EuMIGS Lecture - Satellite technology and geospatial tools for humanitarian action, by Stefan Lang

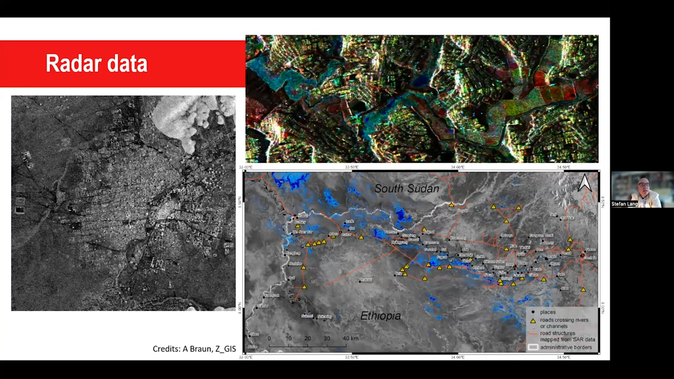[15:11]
at least in parts, with radar imagery. So, you can actually look through the clouds and you can also do analysis independent of weather conditions and, of course, independent of daylight. So, this is also something that we use nowadays for settlement detection and flood detection.